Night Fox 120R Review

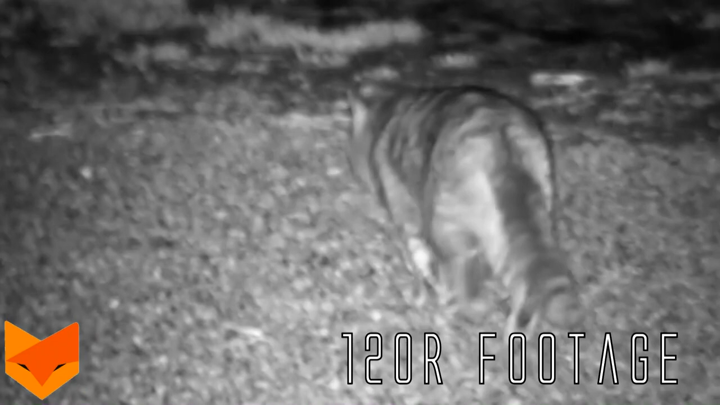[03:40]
doing the shooting in the in the truck they've got rid of that horrible blue welcome screen it's now a black welcome screen so it doesn't
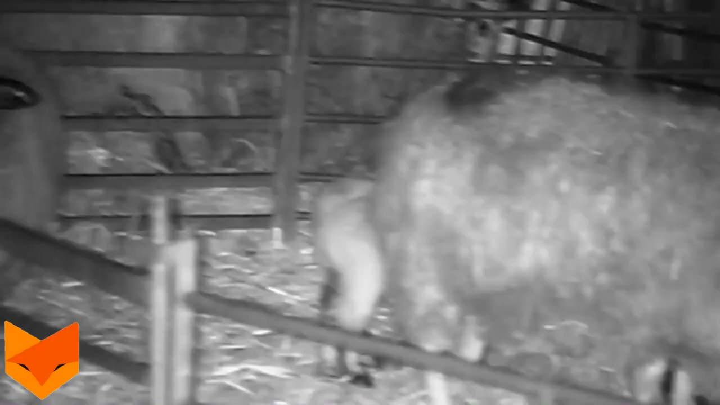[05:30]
we've only got down to sort of one or two bars so
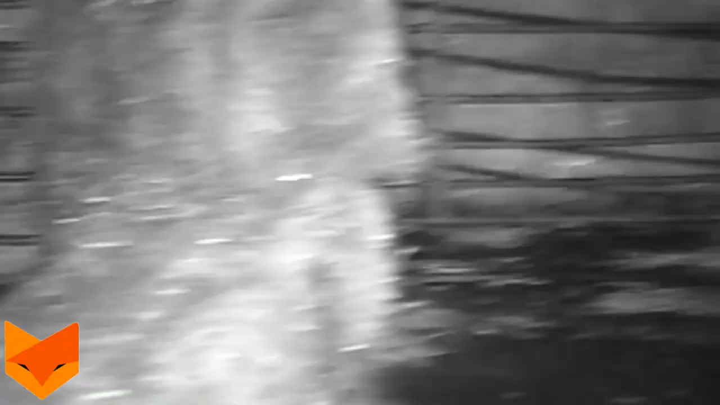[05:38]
perfect more than enough battery life unless
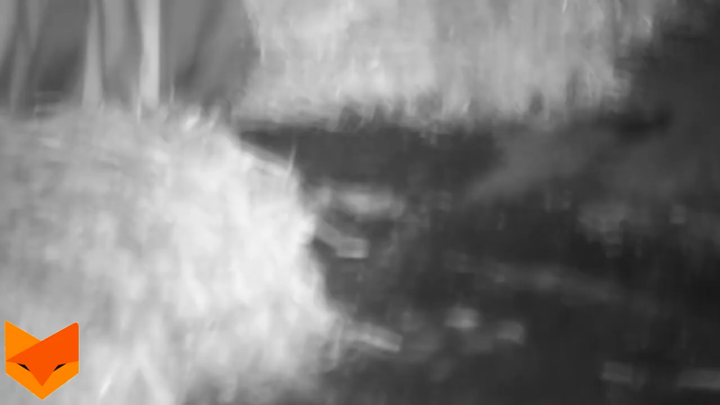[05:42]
you're really hardcore and
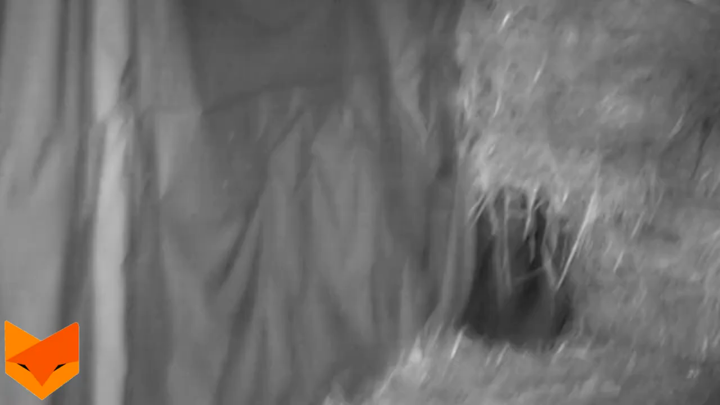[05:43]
go solid dusk till dawn but I haven't done that so I can't comment you got the focus wheel on the bottom same as the last one just allows you to focus
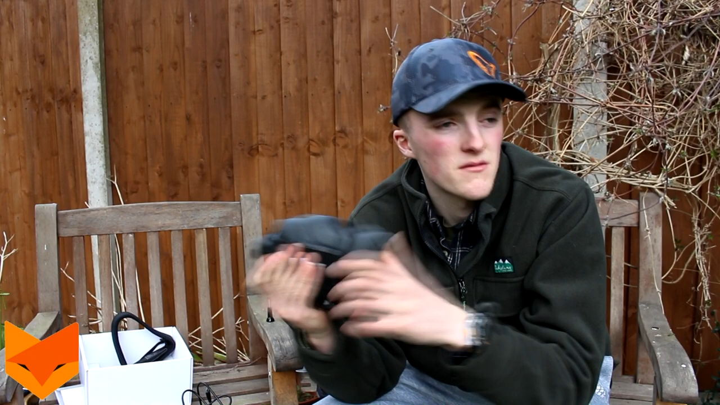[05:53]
if I'm shooting a rat down 10 yards away or if I'm scanning a field 100 yards away then I'll be able to focus it and have a sharp pitch in them out of the range speaking
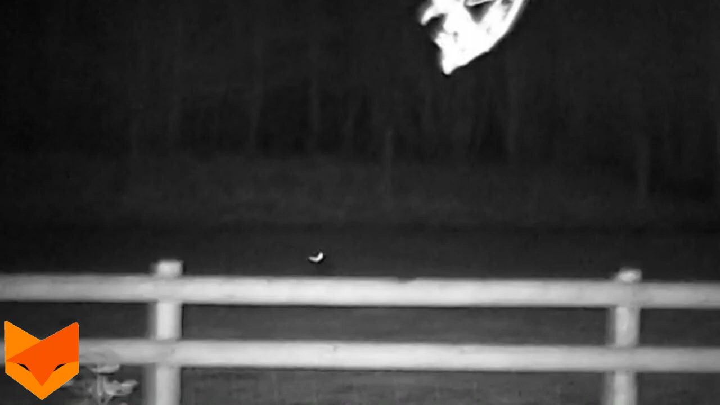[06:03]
of range this goes out to about a hundred yards maybe a little bit further than a clear night you can you can use an external illuminator with this so I have tried using an external illuminator and it'll it'll pick up as
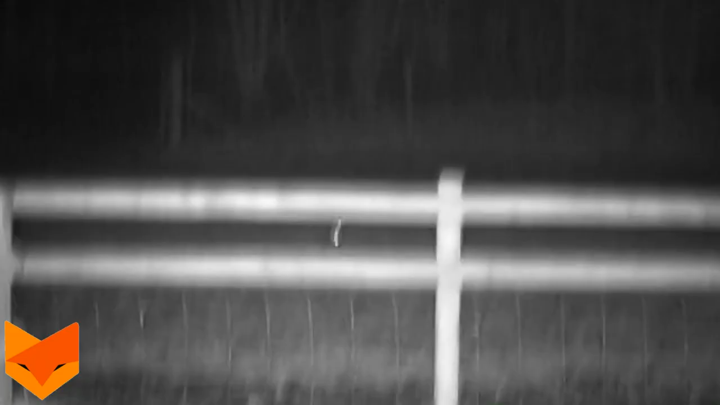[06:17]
far as taught as powerful as the torch is I've had this out to 300 yards so far so what more can you want